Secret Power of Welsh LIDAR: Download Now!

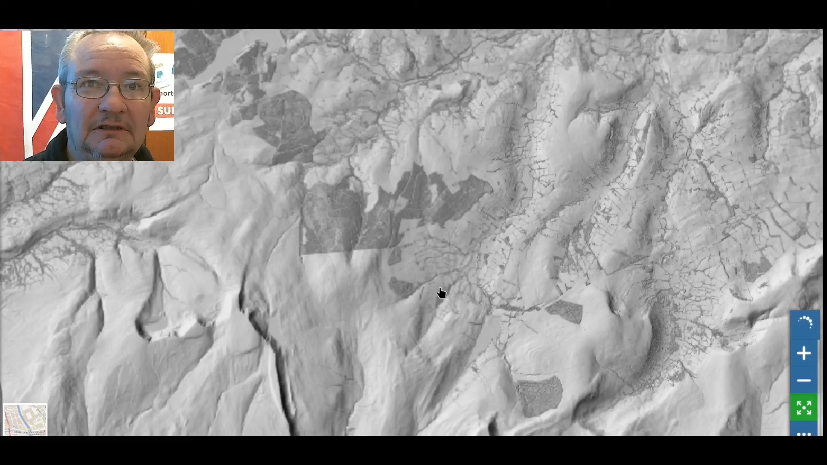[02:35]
zooming in so you can see the trees look trees now I have downloaded LIDAR without trees
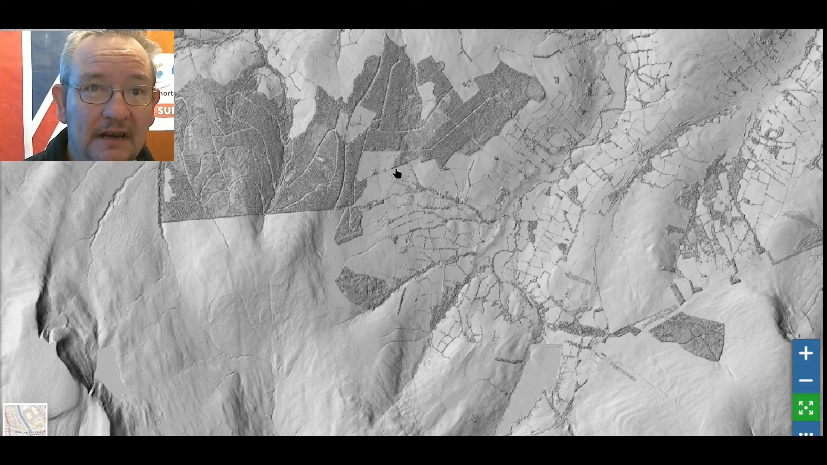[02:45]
because it this the way they make the lidar it can zoom through the trees and pick up the ground like the I don't know if it's the odd beam between the
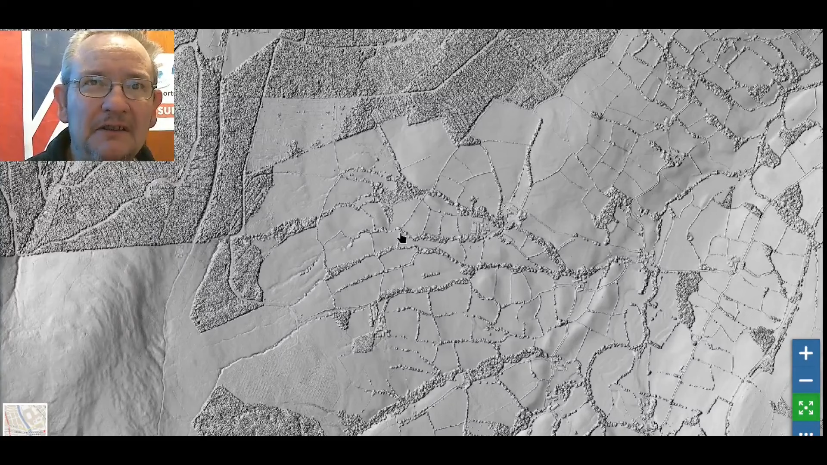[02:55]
tree the leaves but it can zoom right in so so it's a pretty good LIDAR you know it's getting more and more cleaner
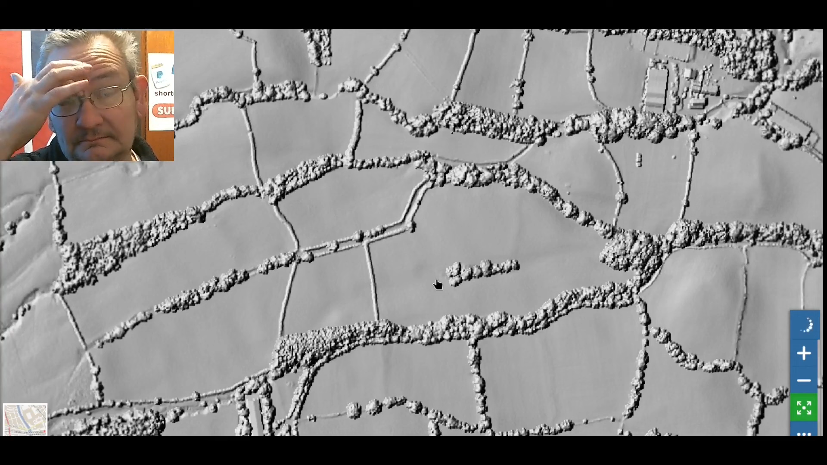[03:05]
you know it's always handy to see through the trees because you know this is a hollowed way in some there might be hollowed ways in some of these trees so which is
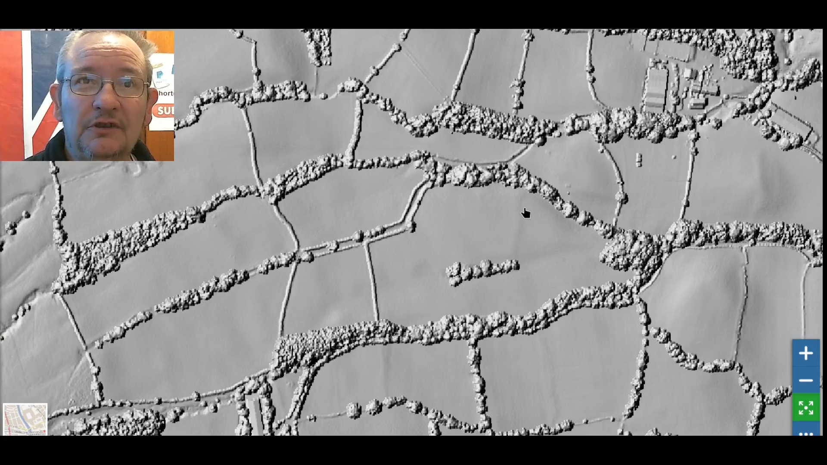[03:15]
a kind of medieval road so you can zoom you know reasonably far in
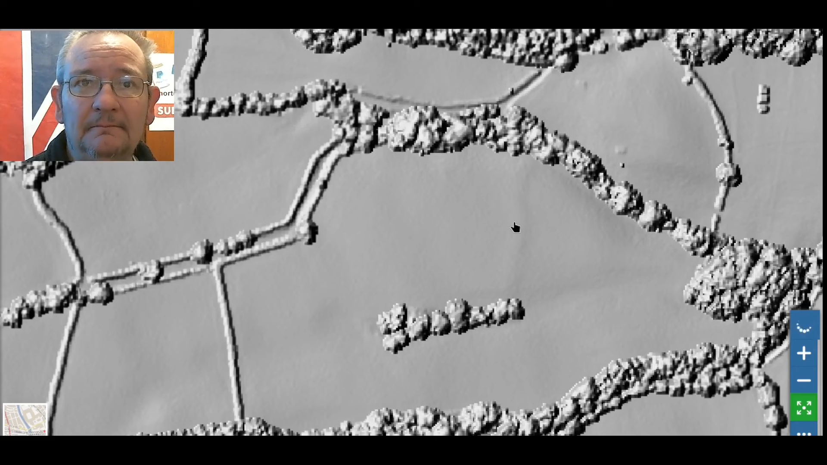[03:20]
so that's not too bad is it so zoom back
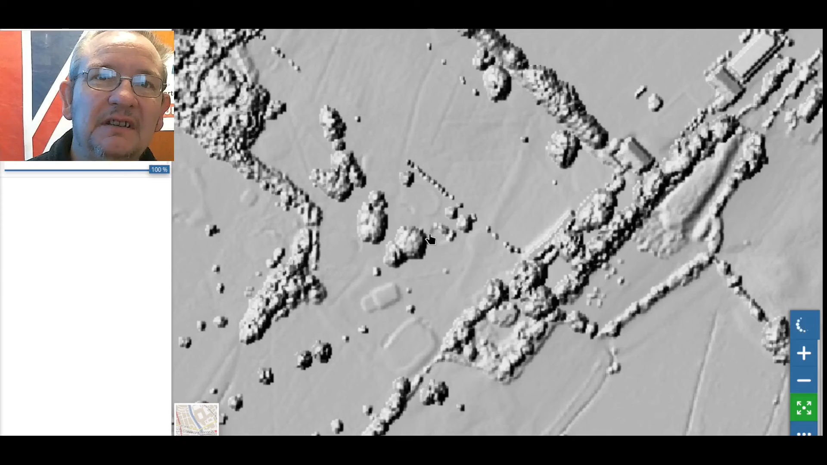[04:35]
and we can you know there's bits that we can see in there the odd little line here now the problem with this is it's rather static isn't it it's static so what I like to do is
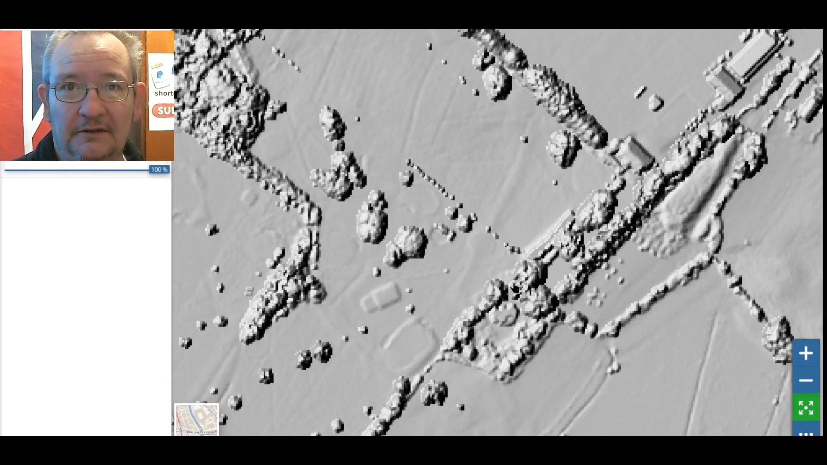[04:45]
I like to download it but before we do that we'll just go back
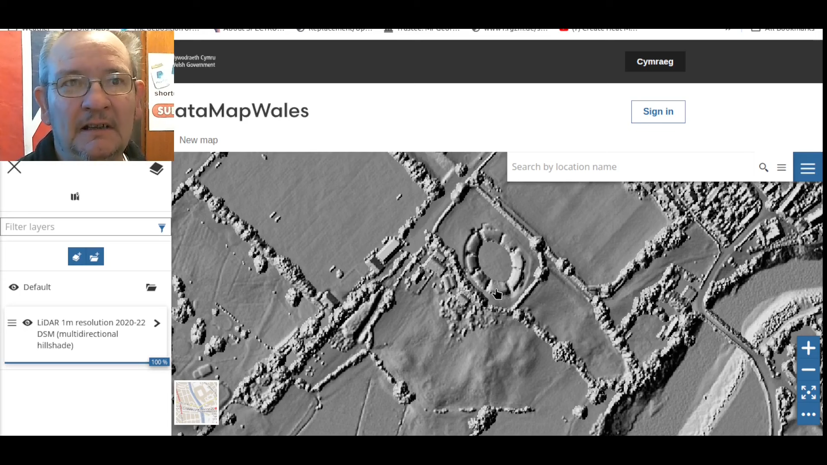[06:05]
you can see a bit more on the surface than you could do last time let's get rid of that and click full screen so you can see a
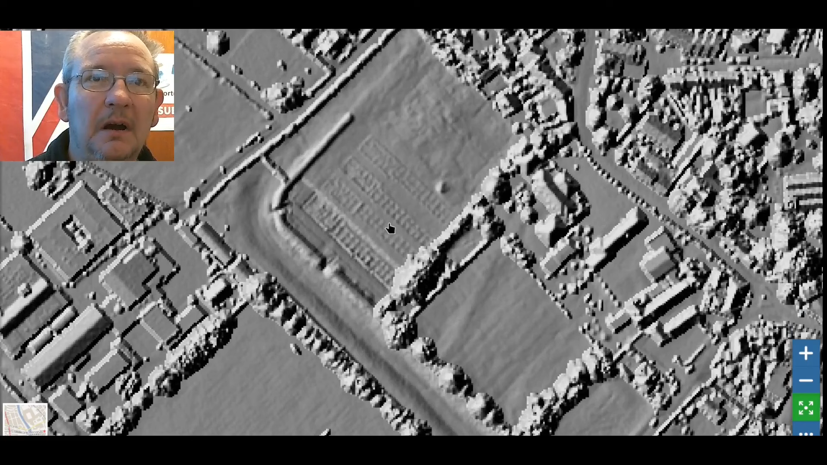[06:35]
is it loaded yeah um not sure what that is it's got a funny bank around the outside um might
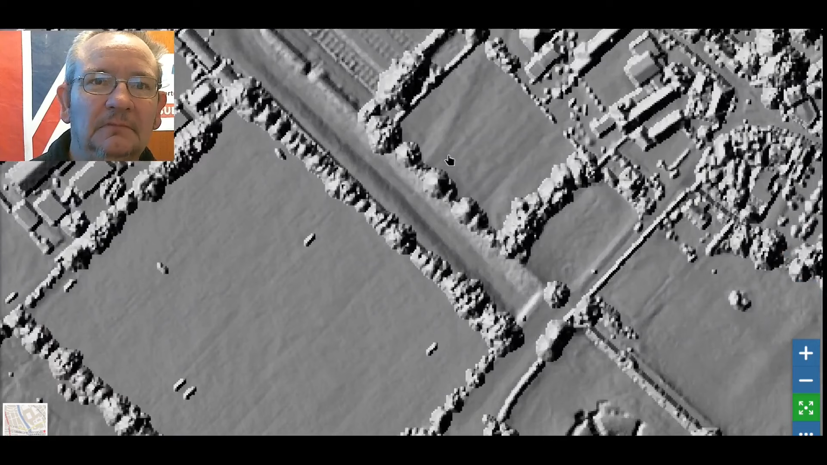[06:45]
be part of the roman fortress for right now see all these bumps that's you know if you ever go if you ever go metal detecting you get a field and it got all these bumps
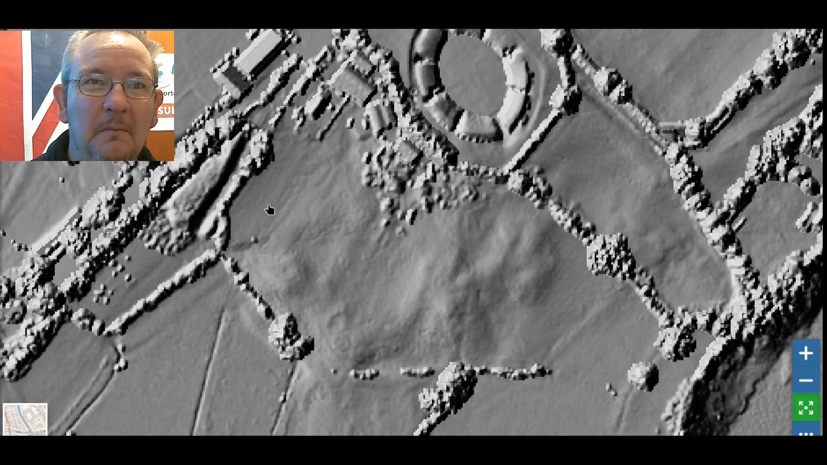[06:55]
like you know loads of uneven ground surface area usually means there's something there so we
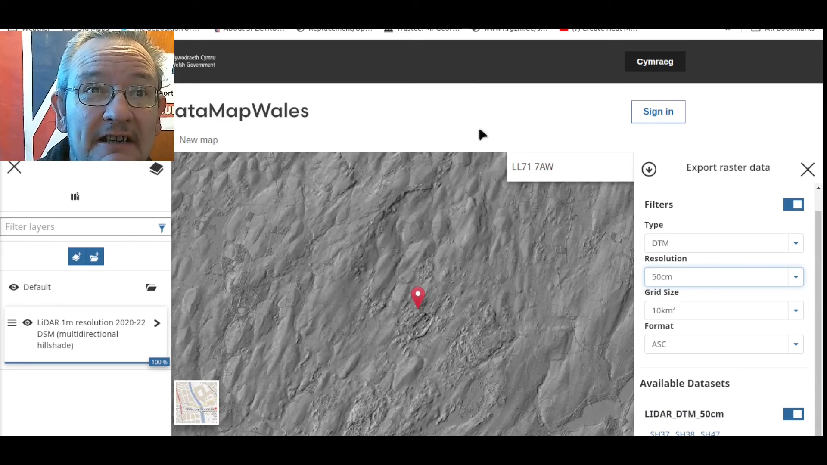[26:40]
so now i'm gonna go with um one meter resolution right so we can see how many tiles we got four and come on down so we got these three three so i'm guessing that these three are a bigger area maybe because it's got sh 37 sh
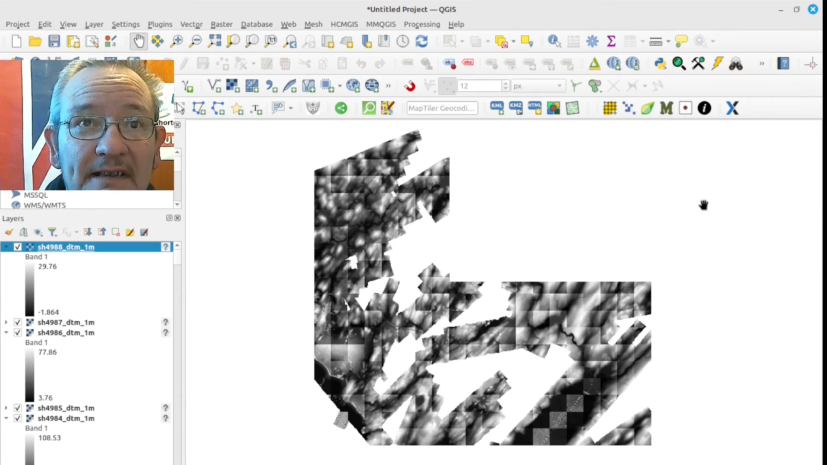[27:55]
there's lots of tiles but again it's not complete coverage this is one meter resolution so i'm guessing they're probably doing it but it's taking a long time for them to do it now i'm not going to go into um merging all this together um because the two meter resolution pretty much covers the whole of the country uh country yeah wales is it country